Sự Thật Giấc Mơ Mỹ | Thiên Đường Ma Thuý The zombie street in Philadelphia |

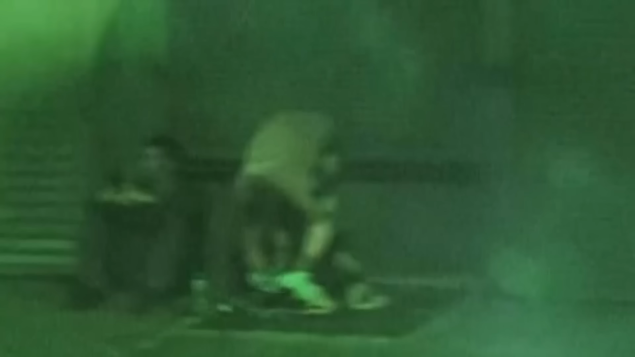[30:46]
Chỗ kia mà. Ok. Yeah. Đó, đó, hai zombie kìa.